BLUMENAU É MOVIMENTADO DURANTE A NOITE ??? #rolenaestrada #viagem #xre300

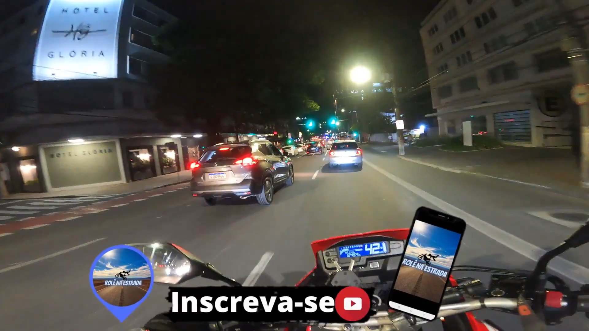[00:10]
hoje é dia 27 são 7 20 da noite a gente pode gravar mais um vídeo aí para vocês e a motoca por enquanto ainda não falhou depois da próxima revisão que é da última visão aliás que eu fiz né
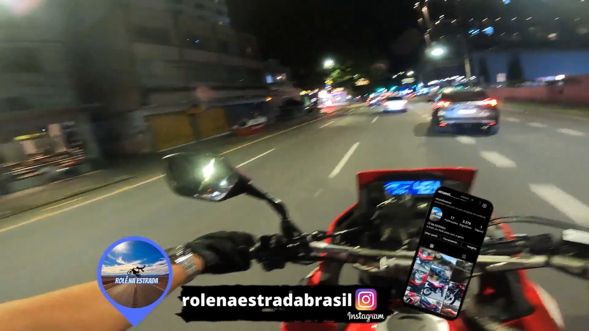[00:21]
dos 12.000 km aí né e a motoca ainda por enquanto tá indo né mas qualquer problema aí que tiver aí ou algum vazamento alguma coisa a gente vai estar
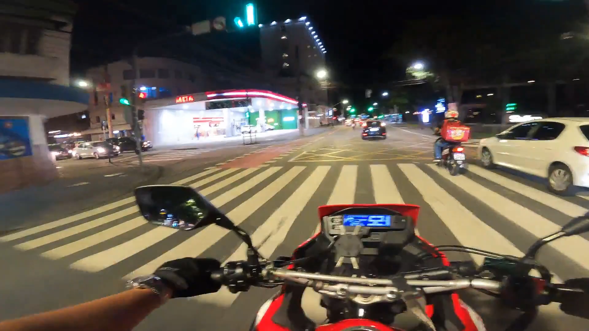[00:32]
levando aí para a concessionária para poder fazer os reparos então a gente vai dar uma pequena volta aí na rua 15 de novembro hoje é finalzinho de noite né são 7 22 agora da noite bem fresquinho a tá querendo
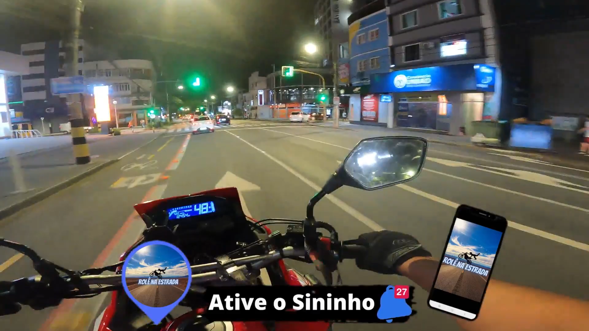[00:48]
cair chuva mas por enquanto não caiu se vim chuva eu vou ficar na chuva que simplesmente eu vim de bermuda e camisa aí galera
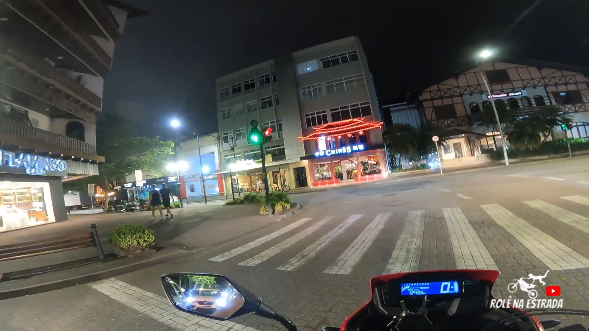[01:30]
aqui na rua 15 de novembro centro de blumenau
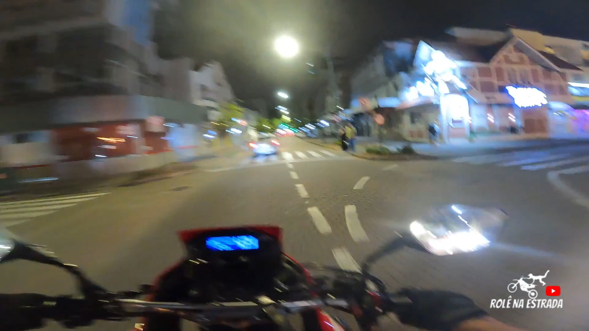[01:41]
não mudou muita coisa ainda continua a mesma coisa para quem saiu daqui pelo menos há dois ou três quatro cinco anos ainda continua a mesma coisa não só mudou aí de uns seis sete anos para trás ou dez anos é que antes era tudo paralipípeto agora tudo reformado né tudo
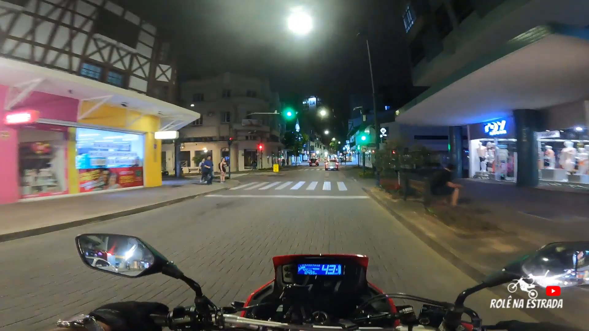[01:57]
aquelas pedrinhas bem arrumada então é que por enquanto o vazio o comércio aqui fecha as 18 e 30 fecha bem cedo
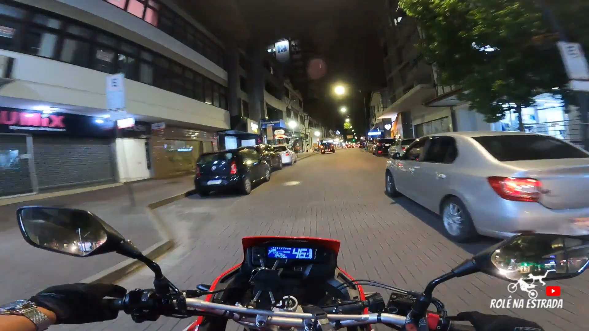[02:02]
final do ano ele fecha geralmente as 20 horas ou as 21 horas mais ou até 22 horas né
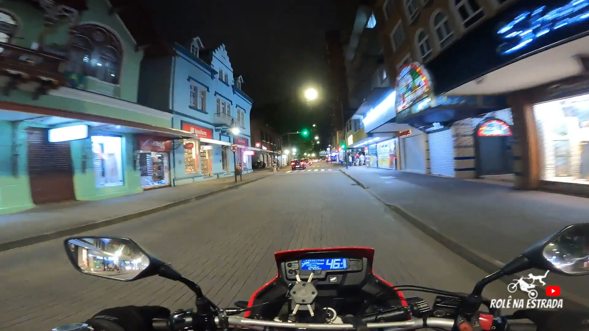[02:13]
mas agora também tranquilo já são sete e meia já uma hora aí que faz com o comércio de blumenau fechou e tá bem tranquilo tá um pouquinho friozinho aqui na cidade tá parece que vem aquele inverno aquela aquela primavera e tá começando a esfriar um pouquinho
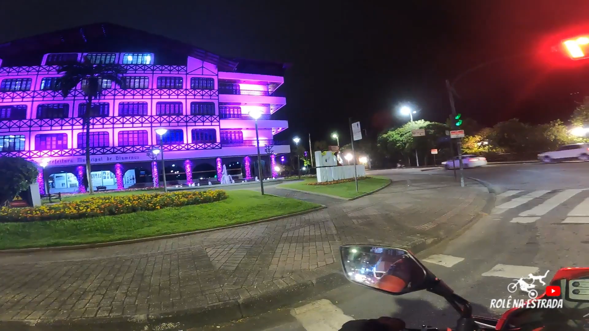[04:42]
ali as duchinha na frente galera e aqui nesse espaço aqui acontece a festa virada do ano né é o local que acontece aí quando faz a festa do virado do ano aí pessoal traz
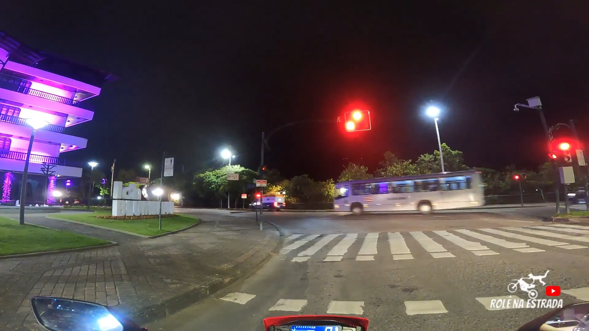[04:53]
alguns cantores aí de fora para poder fazer a virada né então bora lá bora lá que abriu a sinaleira
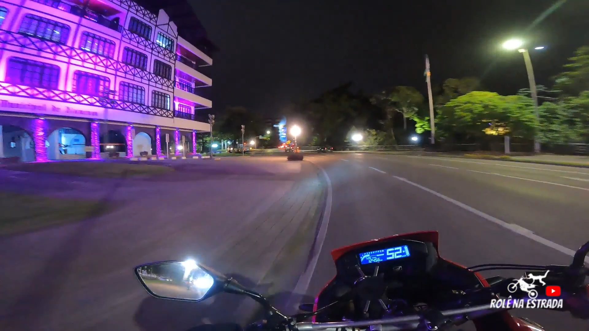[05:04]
então a gente vai dar uma banda também por aqui a gente vai pegar rua 7 de setembro como tá bom para andar agora galera muito bem fresquinho não tá abafado tá aquele clima não sei se vai chover não chover não chove mas hoje teve um dia muito abafado aqui na cidade
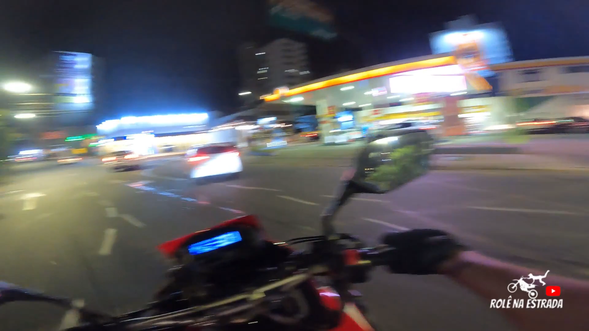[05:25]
e durante a noite aí vem aquele clima gostoso né que aquele ar de chuva mas não chove né
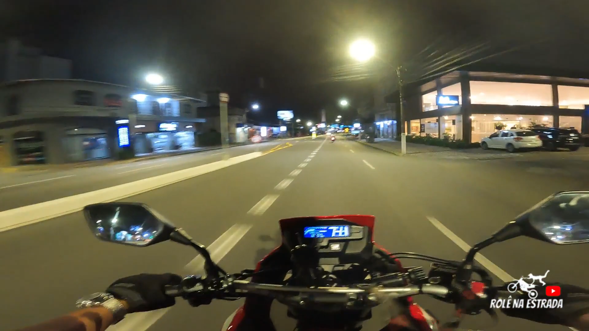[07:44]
já que o vídeo aí tá ficando prolongando um pouquinho vamos dar uma bandinha ali na Proeb vamos ver como é que tá Proeb aí pra quem tá aquela saudade de ver a Proeb, a gente vai cortar aqui por dentro
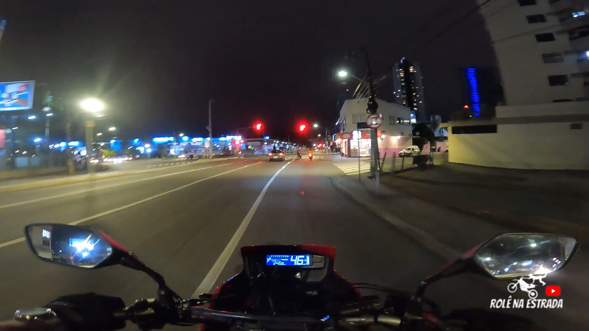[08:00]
e a gente vai dar o contorno ali na Proeb só pra dar aquela bandinha tô com barulho na tô com barulho ali galera na caixinha, mas aí a minha
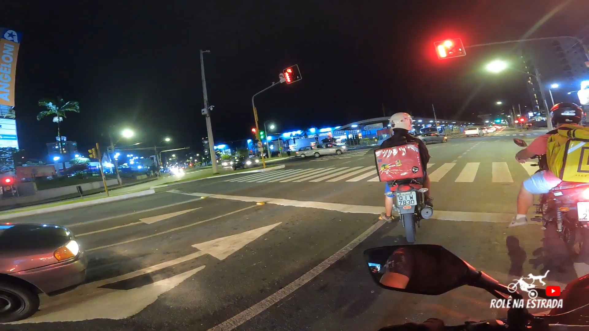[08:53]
ali na de nossa esquerda Proeb então vamos dar uma passadinha lá pra mostrar bora lá um dos prédios mais altos de Blumenau é esse aqui da nossa esquerda e esse do ladinho aí estão construindo agora, né e lembrando galera, vamos construir um prédio aí bem alto em Balneário Camboriú,
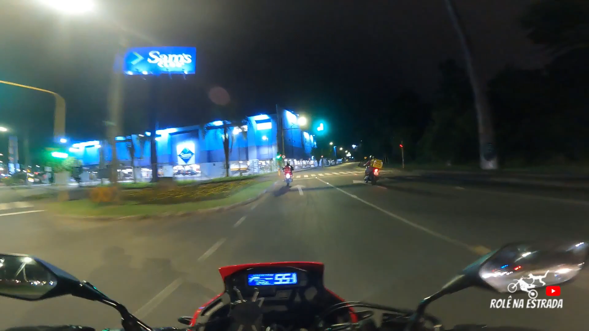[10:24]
agora nós estamos indo a Proeb Parque Ramiro um solo Proeb eu continuo falando Proeb ainda, né
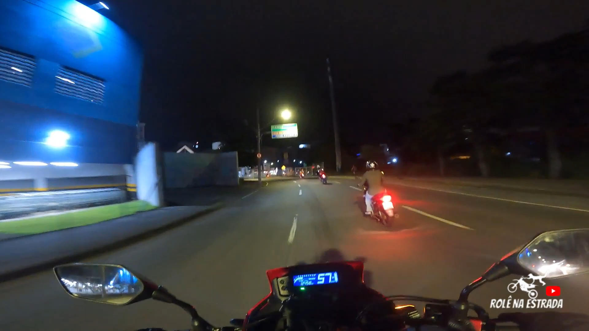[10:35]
Parque Humberto aqui é a rua Humberto de Campo, aliás e o parque Ramiro ou Proeb, né todo mundo fala, né então ali logo ali na frente e a gente vai cruzar um pouco da Água Verde Vila Nova, né